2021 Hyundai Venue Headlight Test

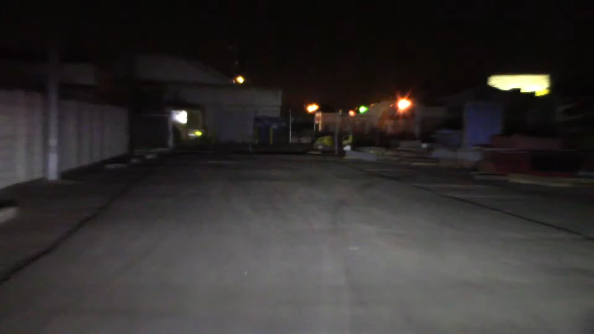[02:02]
Lights up pretty good. Go to low beam. Does reach out just barely. These are pretty good lights. No complaints.
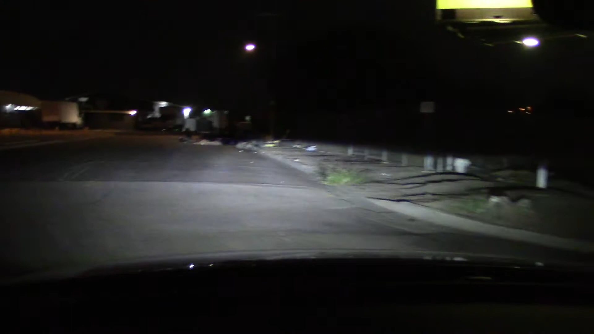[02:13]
And I see our neighbors decided to move and leave their stuff.